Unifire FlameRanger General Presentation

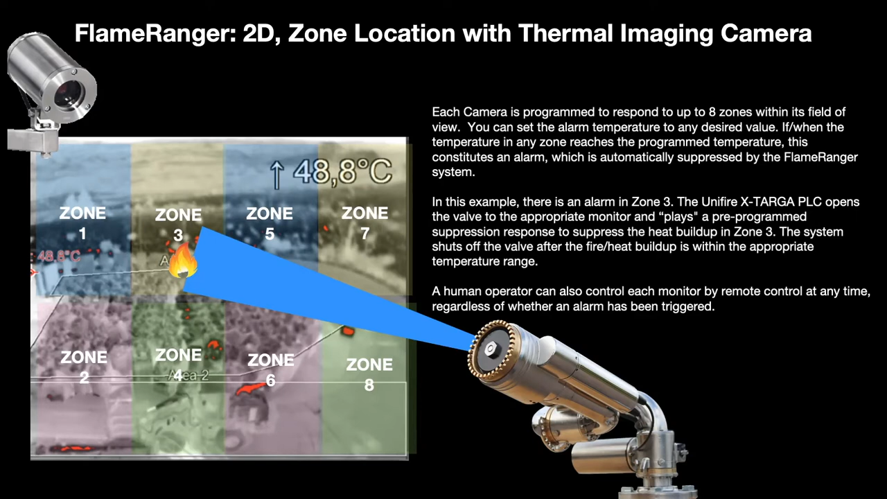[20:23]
and should a fire break out as an example here in zone three then uh the pre-recorded spray pattern for that zone is activated the valve is opened and the fire that whole area in zone three is suppressed again a human operator can take over control at any time so another way that we can go about